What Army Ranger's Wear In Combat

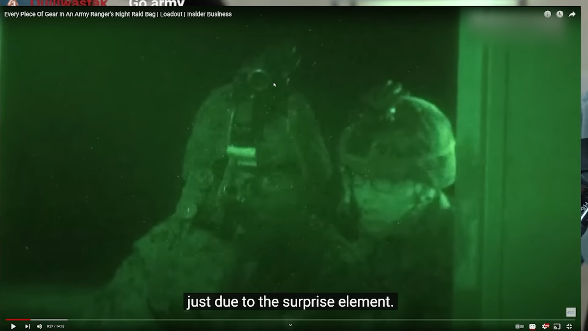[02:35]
Once again, Army Rangers not using PVS-14s, bro. Army Rangers are using, like, 31 Alphas, 31 Bravos, and they're using dual tubes.